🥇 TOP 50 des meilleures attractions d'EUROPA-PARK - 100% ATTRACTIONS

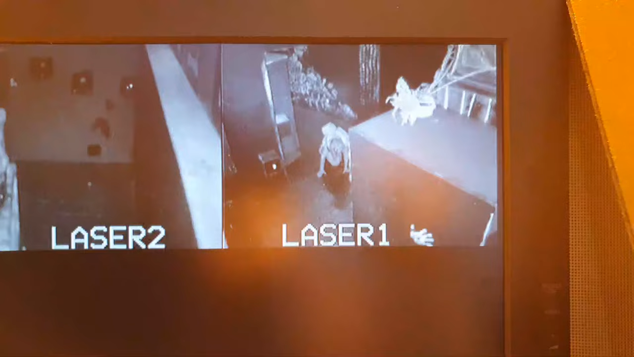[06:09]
Oh, elle a réussi, elle laisse pas zéro faute à ce jeu.
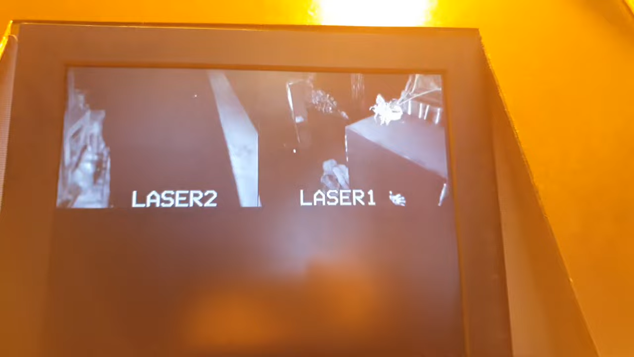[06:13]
Toujours zéro faute, hein. Il a pas compris le principe.